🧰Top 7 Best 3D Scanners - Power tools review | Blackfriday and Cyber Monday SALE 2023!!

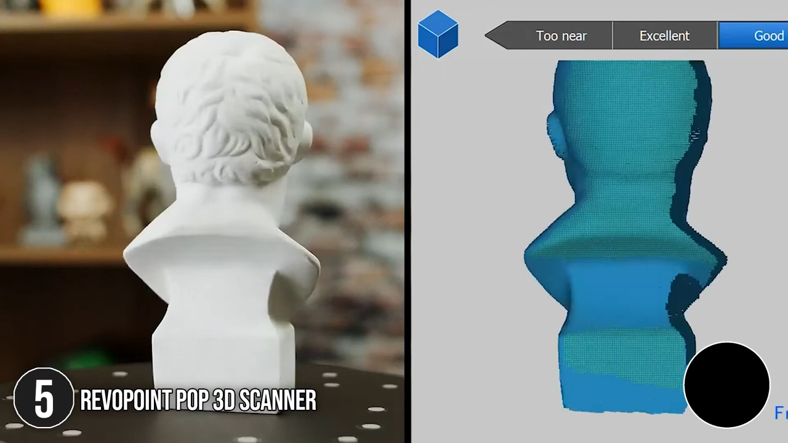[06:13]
In terms of size, it measures 12.09 x 7.8 x 2.87 inches and weighs 7.05 ounces.